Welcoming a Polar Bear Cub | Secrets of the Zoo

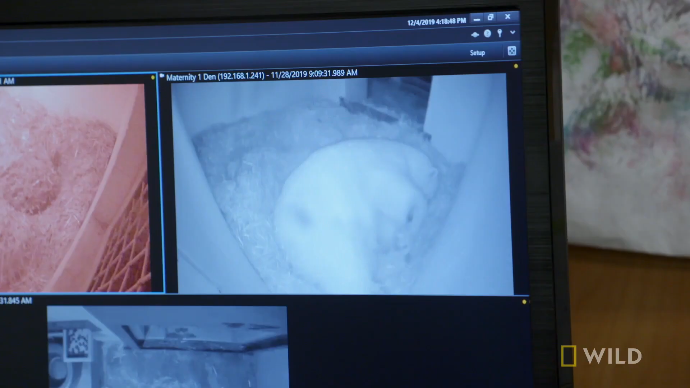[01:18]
So the first nursing is really important to let us know that the baby can find the nipple and knows what it's doing.
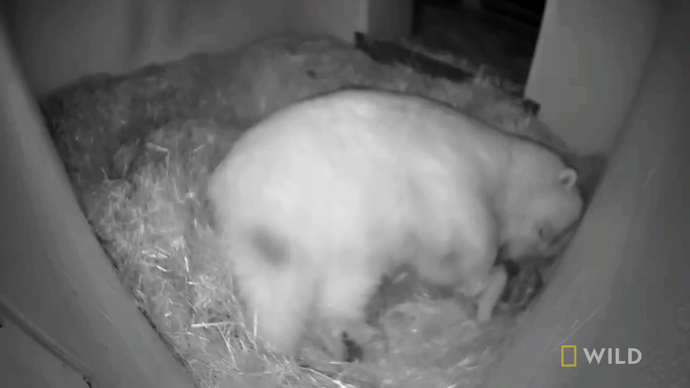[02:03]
And right away, she's showing that she knows exactly how to move around that cub, and she's doing great. She just moved it. She held, she, yeah, she uses her paw, and she pressed it up against her face and repositioned it.